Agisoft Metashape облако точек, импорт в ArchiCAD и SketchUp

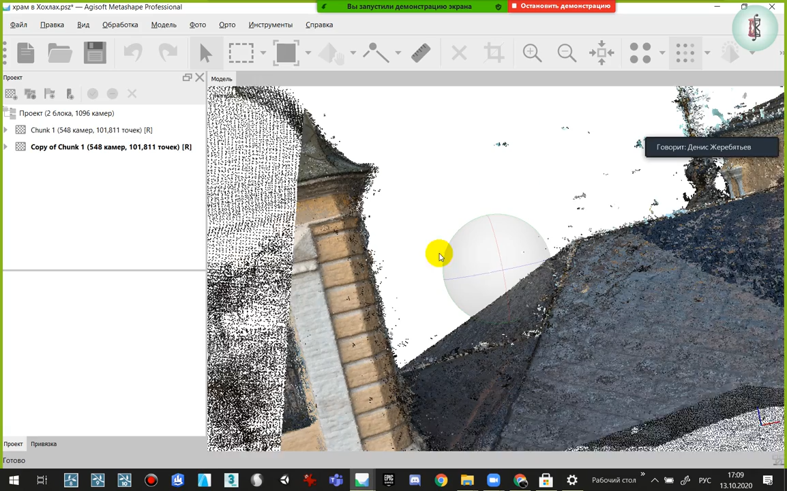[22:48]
Модель тормозит у меня сейчас облако, потому что, во-первых, я просчитывал его прям с самым-самым максимальным количеством облака точек, которое только могло быть. Ну, я там в ультр посчитывал. Хотя нет, я не прав.
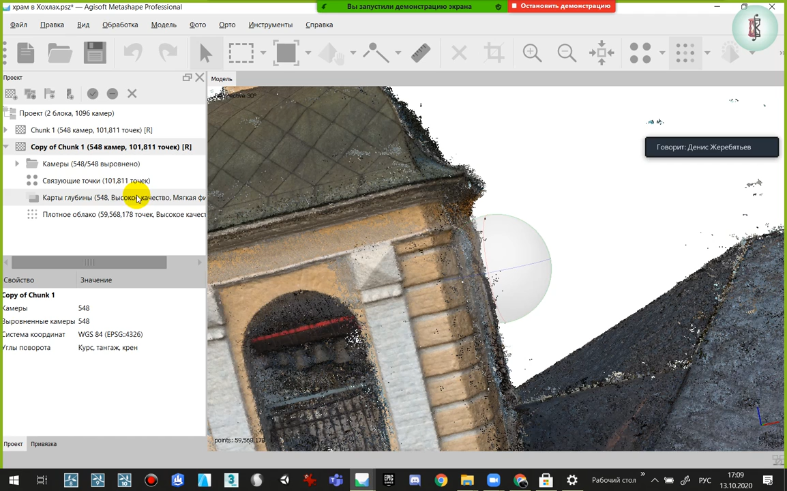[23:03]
Смотрите, высокое. Это первое облако, да. Плотное облако тоже высокое.
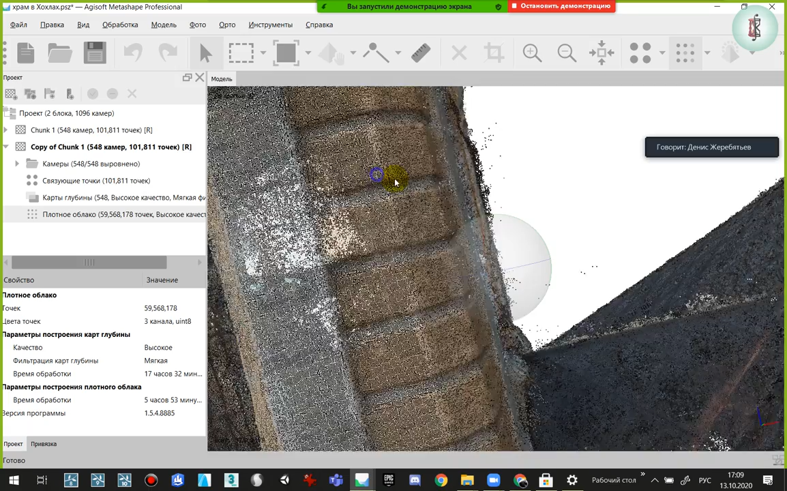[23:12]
Ну, в общем, в принципе, в принципе, ну, да, в ультр он еще бы сильнее подвисал бы.
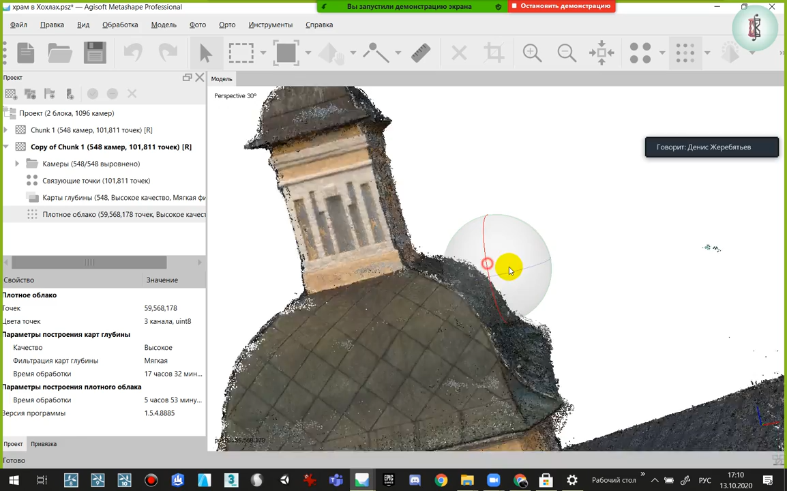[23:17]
Чтобы, вот, он меня тормозит только, когда я, ну, как говорится, смотрю на целый объект.
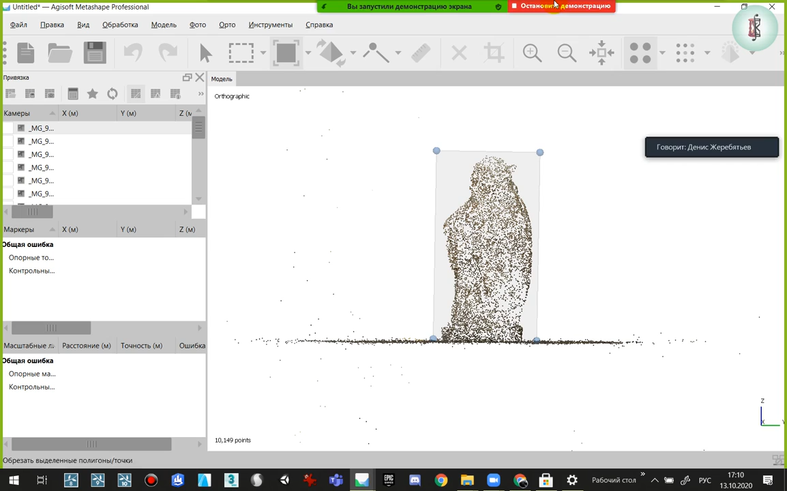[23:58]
Вот он у меня просчитался. И вот. Любая модель, вот,
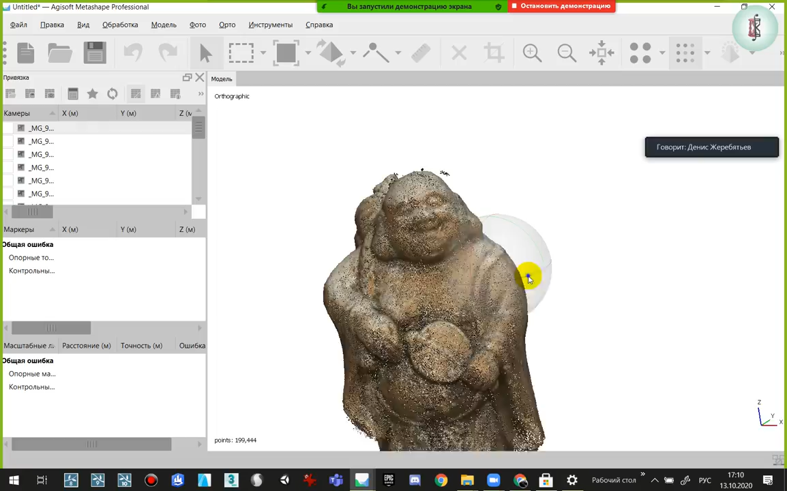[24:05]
прежде чем ее построить в 3D, мы смотрим на это облако. И все артефакты, которые, ну, как говорится, любая программа не идеально строит.
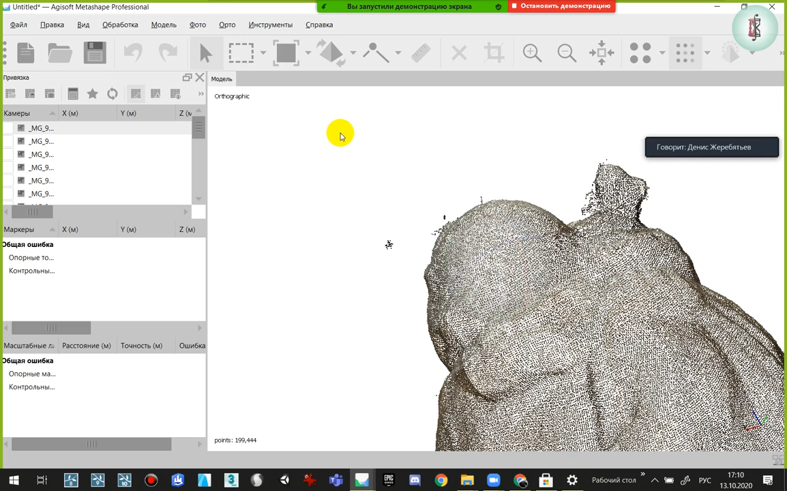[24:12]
Сто процентов оно не бывает. Мы просто должны научиться пролетать и
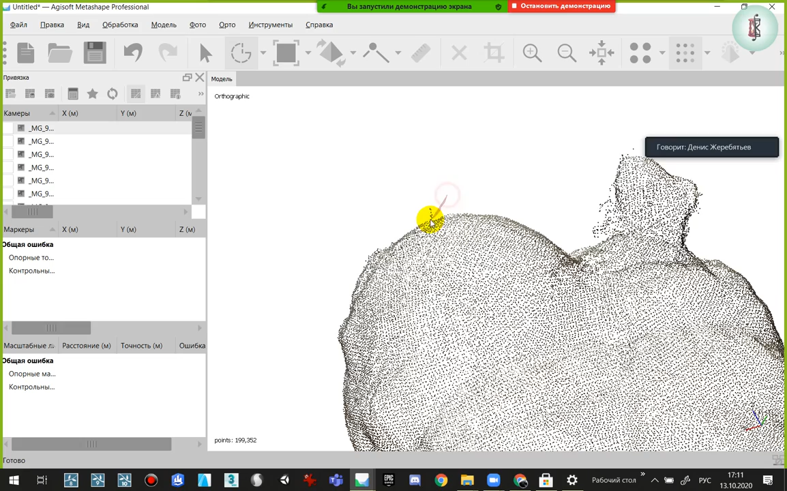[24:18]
вот эти облака лишние удалять. Восстановить облако точек.
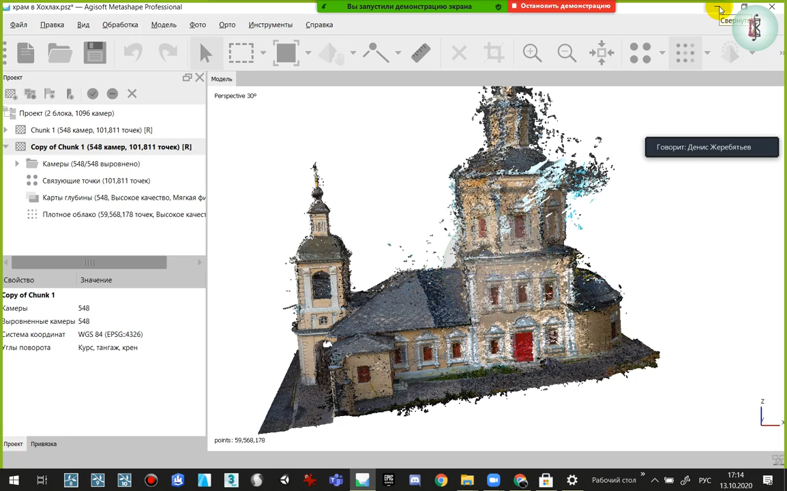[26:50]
Нет, а где-то загрузился, а в каком углу? Ну, здание, нам нужно, вот смотрите, у вас... А, в каком углу, там очень плохо. Да, но это у вас первый облако, предварительство, вам нужно... Так, а вот в хорошем качестве, вот это. Вот, да. Просто он так долго грузился, я подумал, у меня компьютер... Ну, может, он потом может взять.
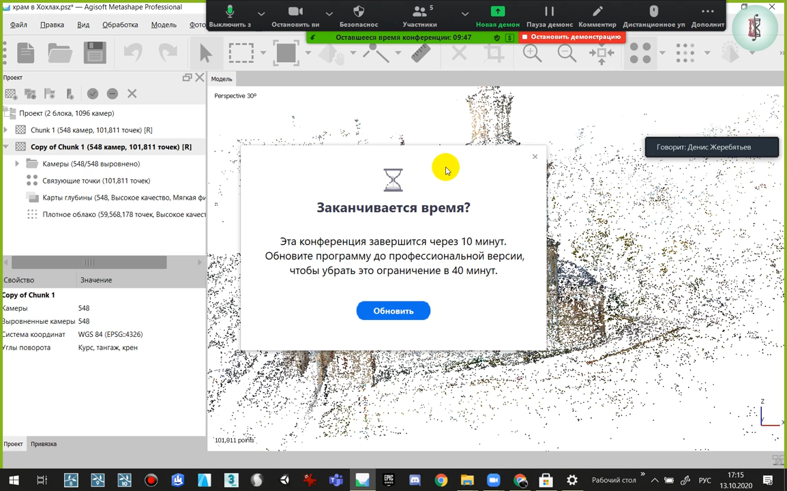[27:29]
Ну, тут, да, может быть, на общем... Смотрите, как вам удобно. В любом случае, мышку в кладу. Так, ребят, 10 минут, 10 минут еще, через 10 минут мы продолжаем с вами работать. На этом этапе, который я показываю, вопросы есть? Кто меня смотрит? Нет. Ага. Нет. На праздник нет. Хорошо. Ну, тогда я начинаю оптимизацию облака точек.
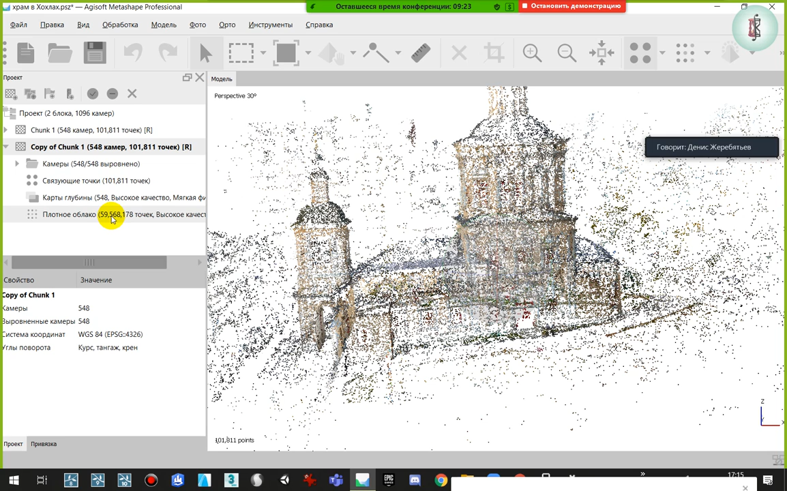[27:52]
Смотрите, 59 миллионов полигонов. Мне, во-первых, ну, для работы, конечно, я могу вот так медленными шагами, по идее.
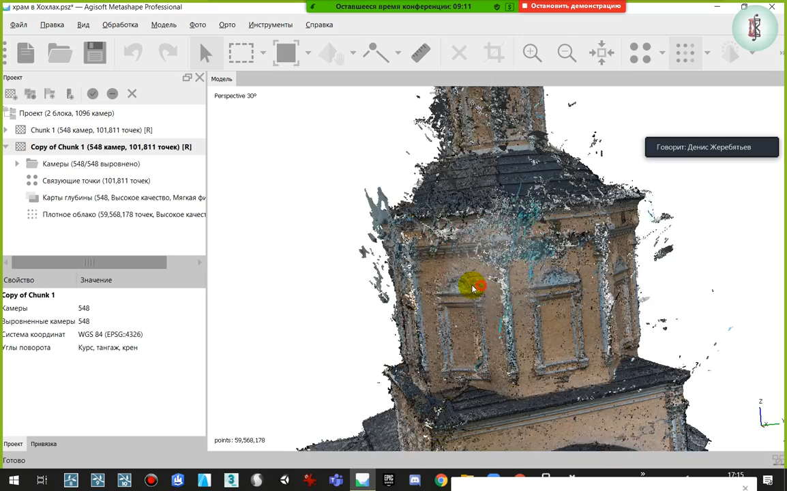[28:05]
То есть, ну, в домашних условиях я не спеша беру, выделяю инструмент и вот так вот даже если тормозит, работаю. И после уже, когда, как говорится, наша модель обработана, облако обработано, я уже из хорошего облака с 55, как говорится, миллионами полигонов, я превращаю его, оптимизирую. Для программы архикад, там, для скетчапа, ну, для любой среды, где вот по вот этому облаку будет выстраиваться,
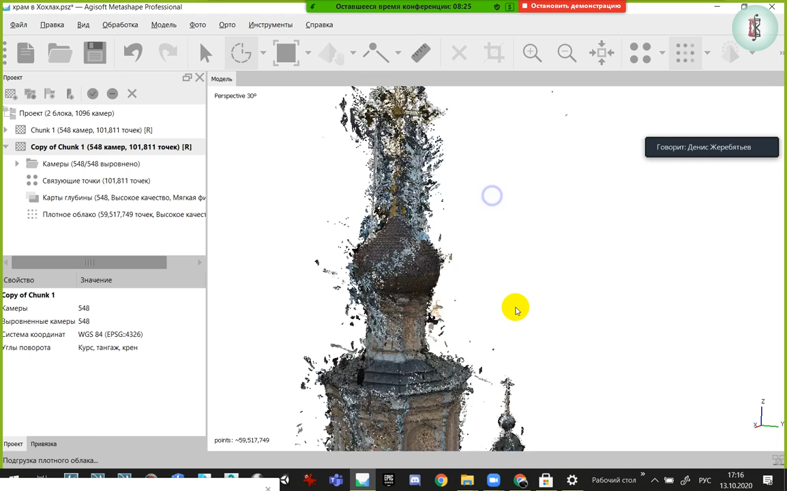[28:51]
делаться реинжиниринг. Ну, это так или пост, как говорится, обработка. То есть, ну, реинжиниринг, более корректное слово, когда облако точек выстраивается заново 3D-модель.
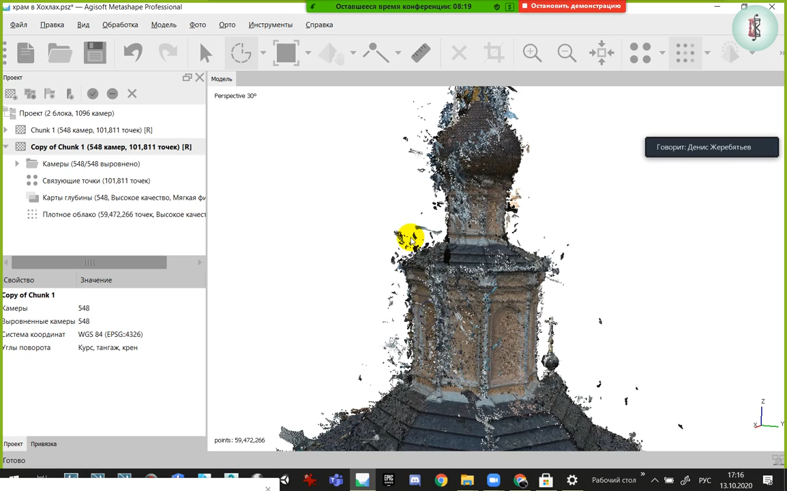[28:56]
Ну, в нашем случае, чтобы он просто сильно не тормозил, я попробую его оптимизировать. Итак, правая кнопка нажимается и выбирается, точнее, плотное облако. На плотном облаке, как раз я нажимаю правую кнопку, и тут есть слово.